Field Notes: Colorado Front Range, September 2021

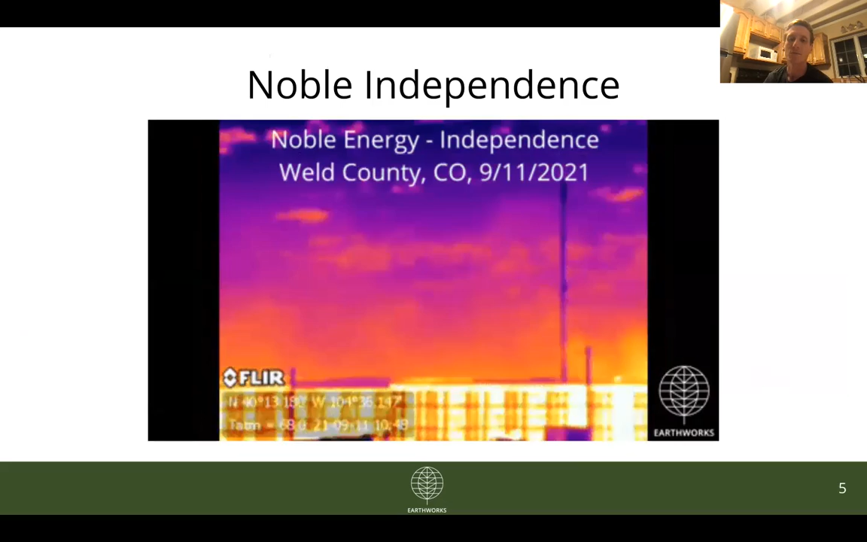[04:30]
But the story is the same, huge amounts of pollution coming from behind the sound wall drifting up into the atmosphere. And then as a point of comparison, this is the extraction interchange pad B in Broomfield, Colorado.